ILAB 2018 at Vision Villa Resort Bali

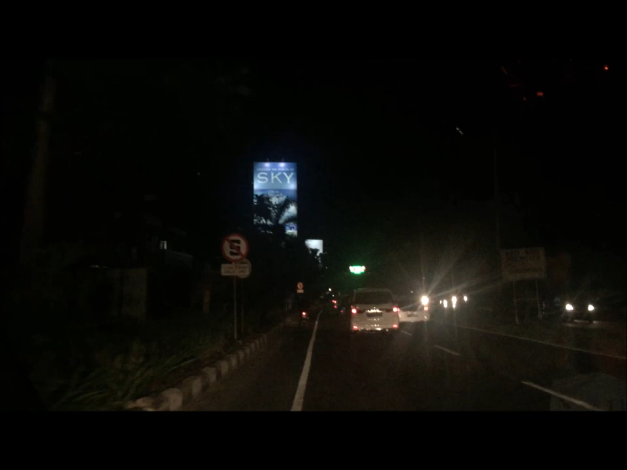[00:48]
There's an army of motorcyclists in front of us.
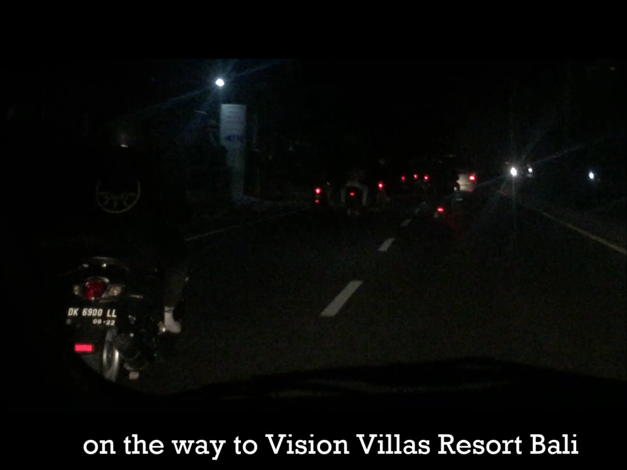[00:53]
They're just whizzing past us so quickly.